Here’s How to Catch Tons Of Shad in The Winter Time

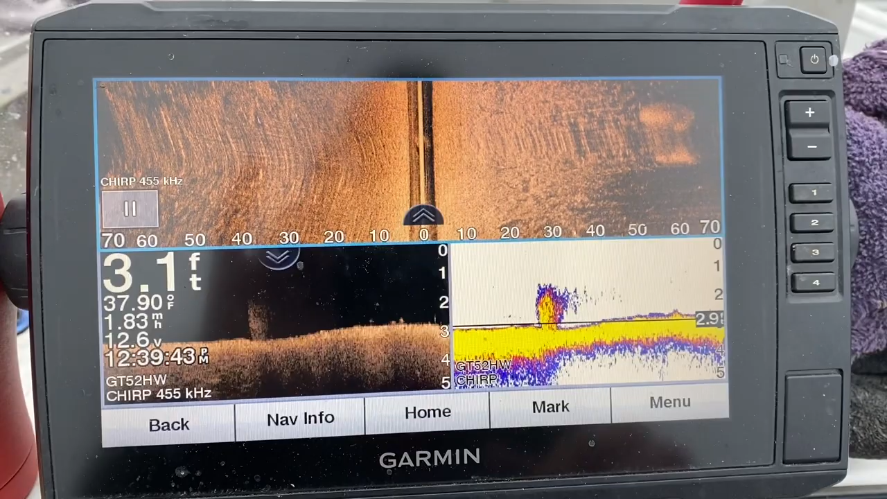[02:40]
On screen: depth 3.1 ft, water 37.90°F
Now whether you have a Garmin, a Lowrance, a Hummingbird, it's going to look pretty similar on all those units.
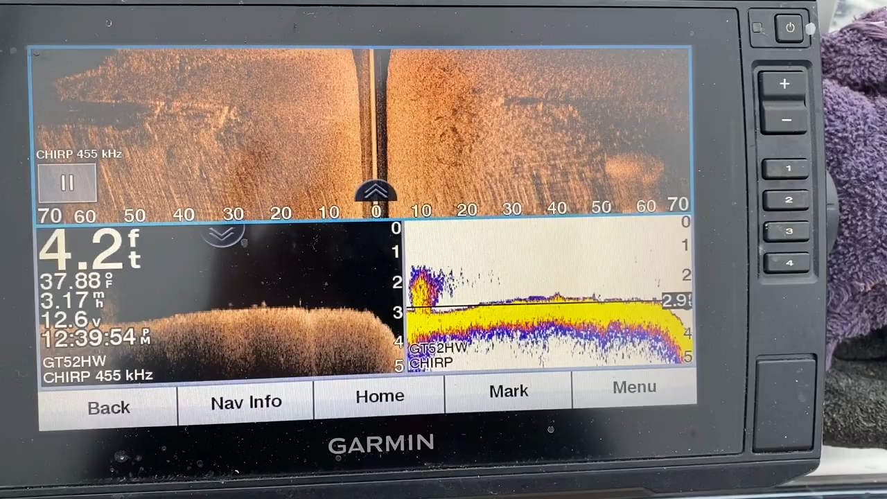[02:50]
On screen: depth 4.2 ft, water 37.88°F
You can see the boat ramp on there.
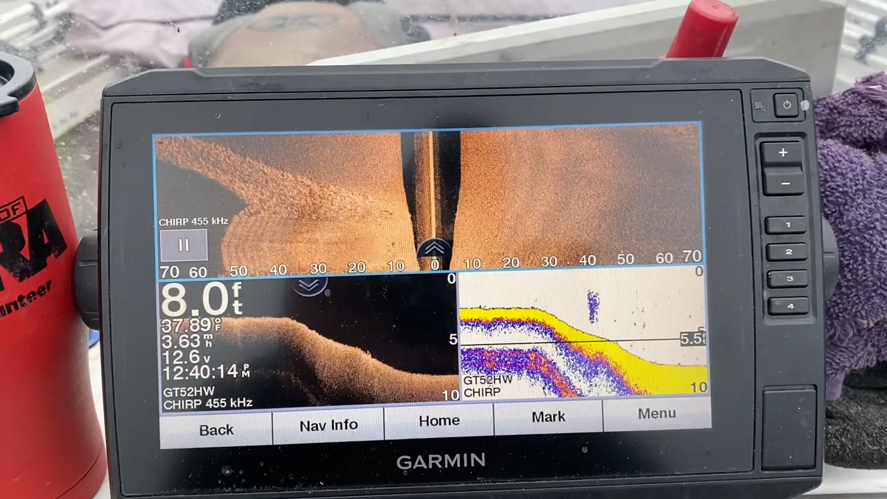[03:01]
On screen: depth 8.0 ft, water 37.89°F
If that doesn't work, we'll head out to some deeper water.
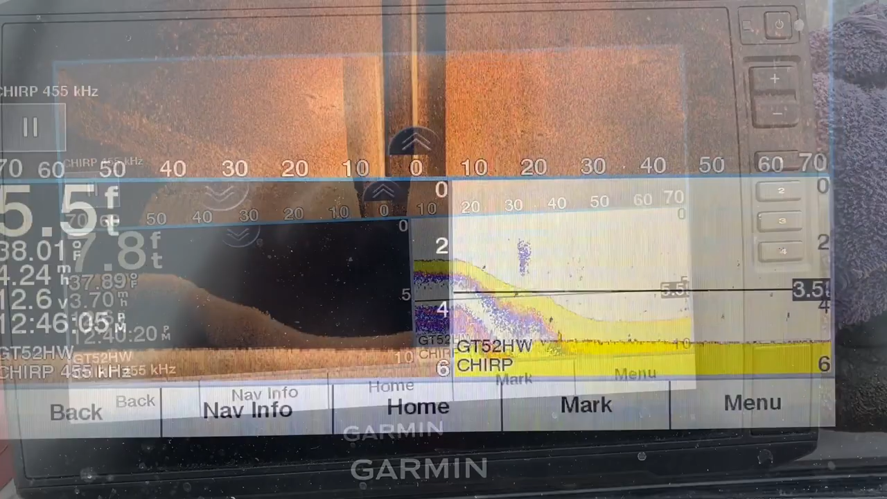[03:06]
So you can see, guys, all these little white marks out there.
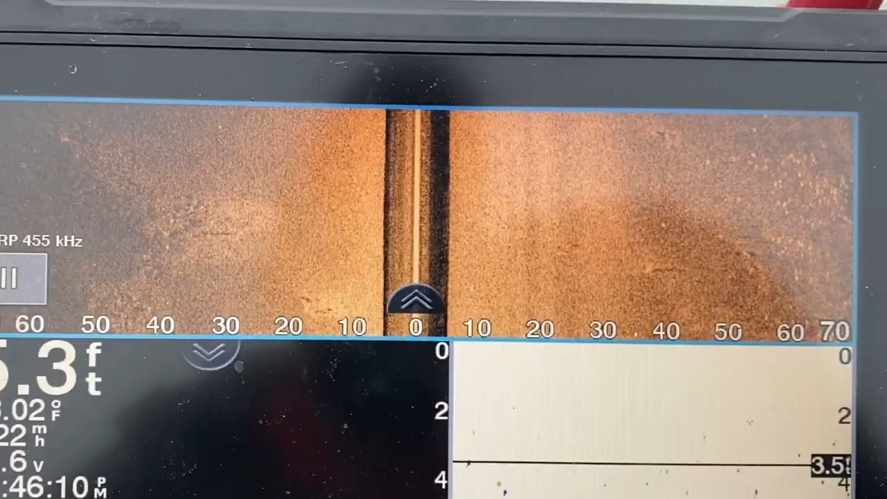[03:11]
That's all gizzard shad.
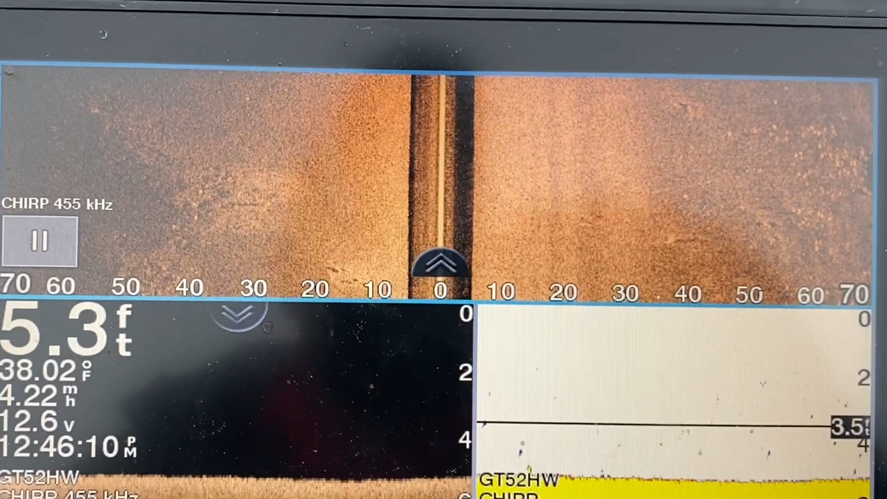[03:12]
On screen: depth 5.3 ft, water 38.02°F, speed 4.22 mph
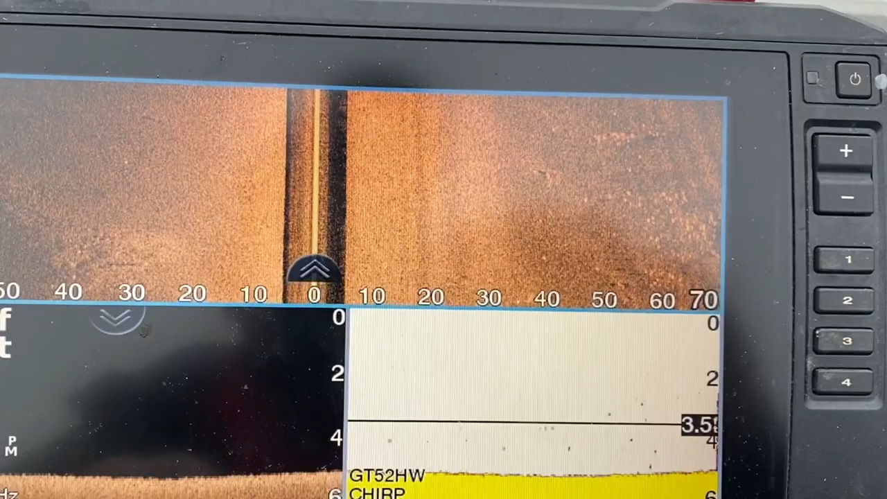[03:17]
But we're looking, you know, we could probably throw our net on these fish and catch a couple. But since it is cold out here today, we're looking for that one huge school of shad.
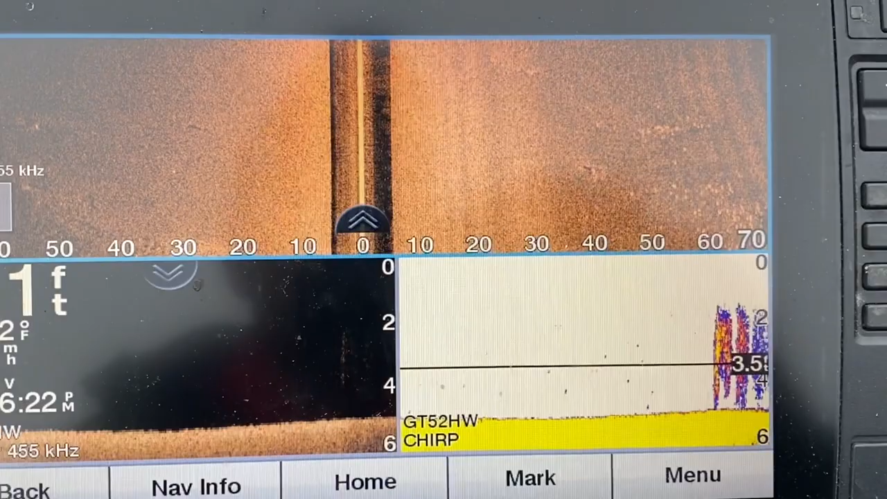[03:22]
There's a little school of gizzard shad.
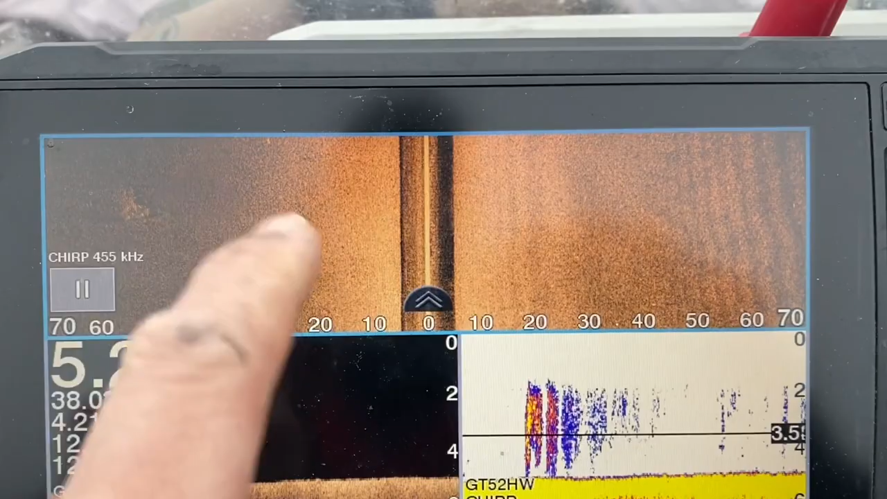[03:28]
Looks like smaller ones.
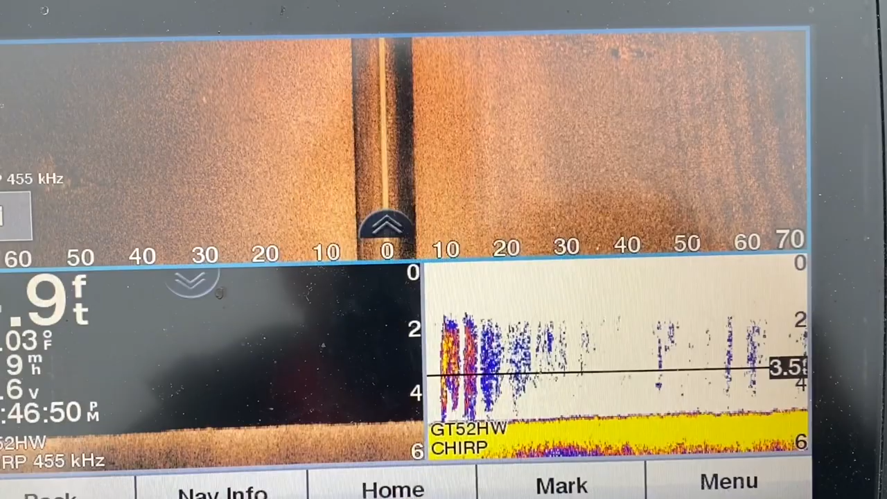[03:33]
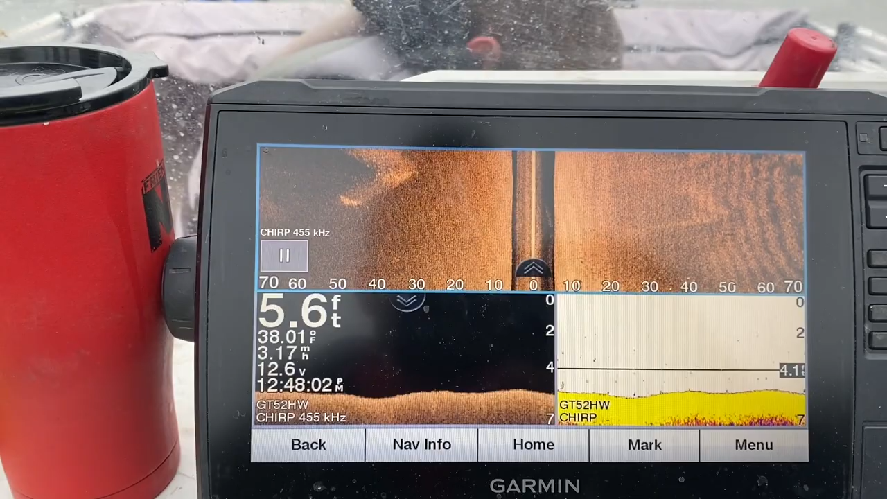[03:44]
On screen: depth 5.6 ft, water 38.01°F
There we go, guys. That's what we're wanting to see right there. A huge school of shad and they look like they're really thick.
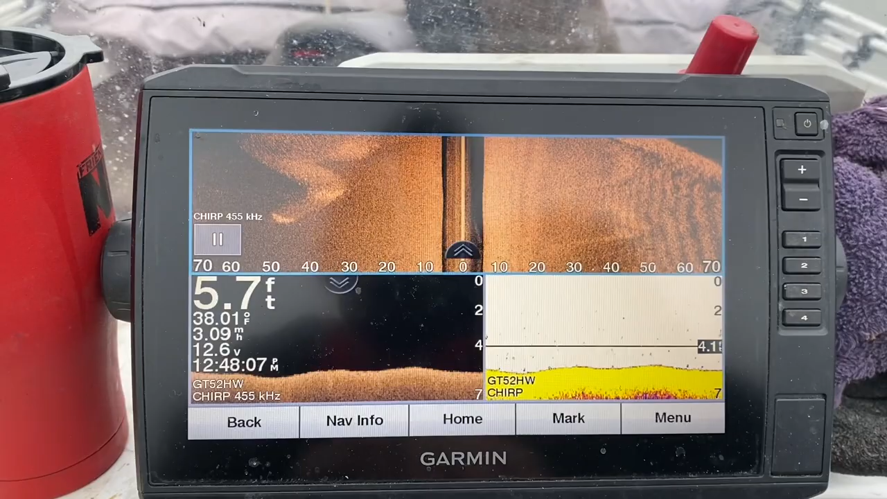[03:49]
On screen: depth 5.7 ft, water 38.01°F, speed 3.09 mph
So we're going to go over here and put a white point on this.